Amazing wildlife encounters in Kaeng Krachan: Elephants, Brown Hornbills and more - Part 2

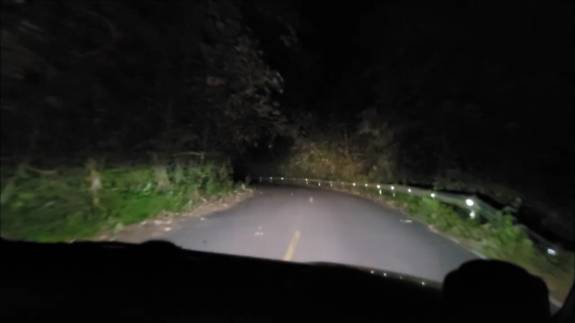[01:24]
It was about 4:30 in the morning, and I was up to try to get out of the campsite about an hour or so earlier than we're allowed to, in search of, well, leopards. Lots of squashed elephant poop. One making a noise there before, I could hear it, and it stopped the car a bit further back.
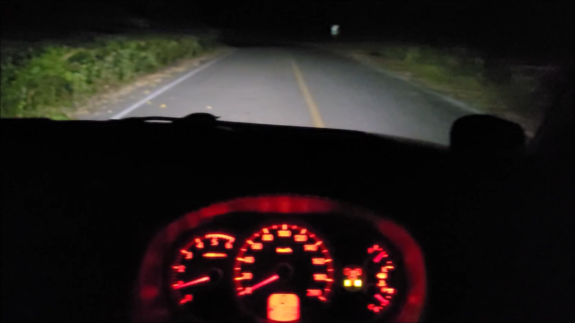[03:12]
Here we are now approaching Leopard Lane, I'll call it. So best thing is just to go slowly, get on for me down here, and hope that luck is on our side.